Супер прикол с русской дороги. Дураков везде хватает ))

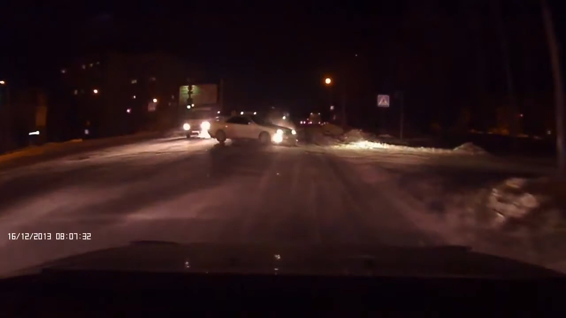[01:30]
Понесся, блядь, на зеленый. Вот этот, блядь, белый.
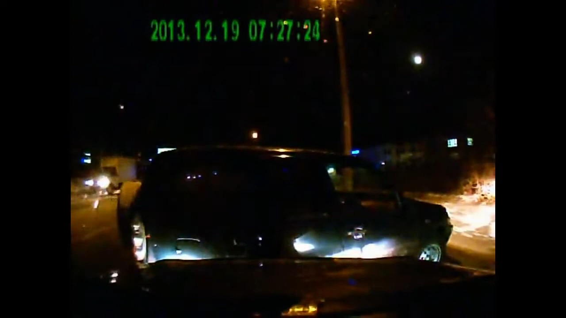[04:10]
Чё он не обгоняет? Да скользко потому что, бля, ёбаный, бить нахуй. Не-не-не, его ж понесло.